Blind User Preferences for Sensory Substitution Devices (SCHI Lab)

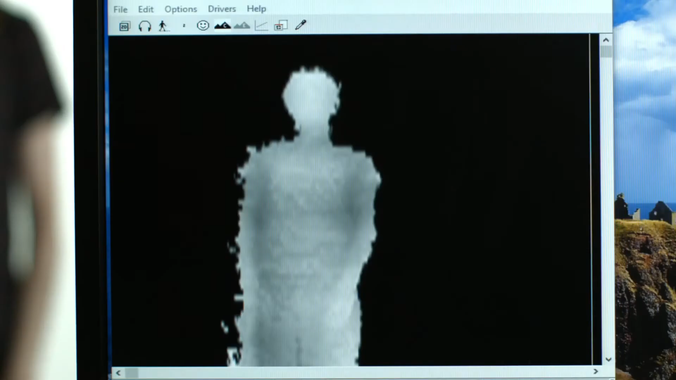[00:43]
Then if somebody for example puts their left arm up, I can hear that as well, based on the change in sound.
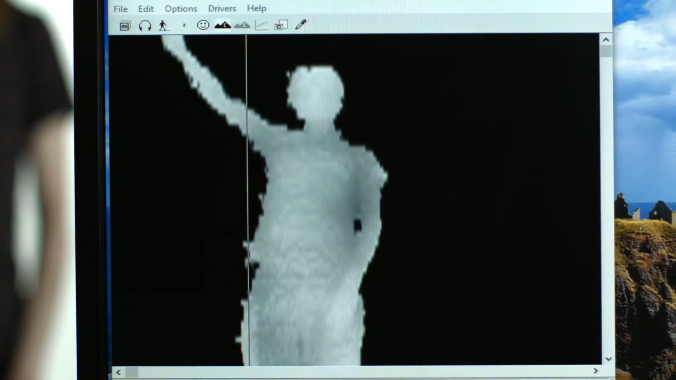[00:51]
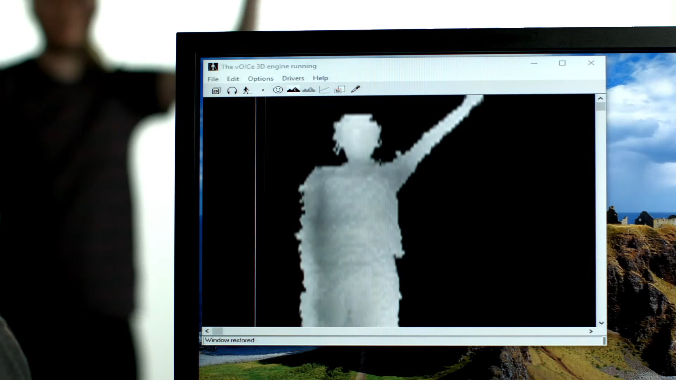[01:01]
At the moment this technology is perhaps not yet capable of picking up fast moving objects, for example a person walking across.